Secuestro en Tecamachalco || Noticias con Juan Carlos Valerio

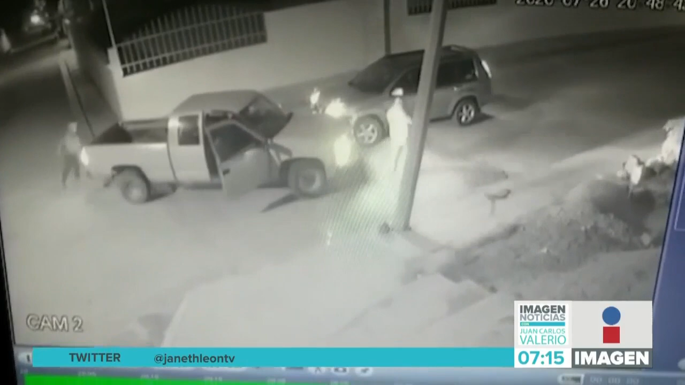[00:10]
Los delincuentes que viajan en la camioneta de batea le cierran el paso a su víctima. Se bajan ocho sujetos armados, apuntan al conductor de la camioneta, intentan bajarlo, pero él cierra las puertas con seguro luego de varios minutos de amenazas. Acepta abrir y lo sacan por la puerta del copiloto. Lo suben al asiento trasero de la camioneta y escapan. Otro de los delincuentes conduce la camioneta de la víctima en dirección opuesta. Esto ocurrió en el barrio de San Sebastián.
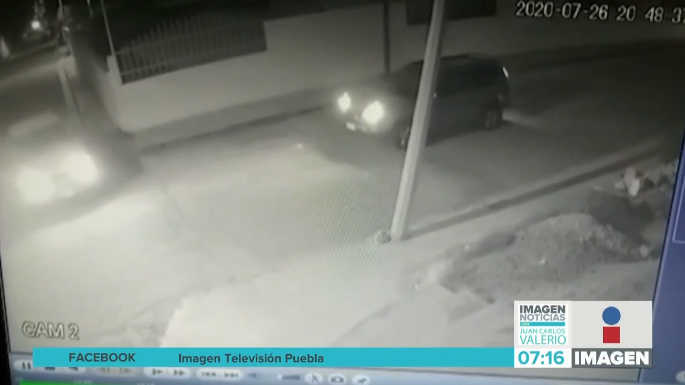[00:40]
Eran las nueve de la noche cuando ocurrió esto. Y corrijo, dije ocho sujetos armados, tres sujetos armados son los que protagonizan esta escena que está viendo en pantalla.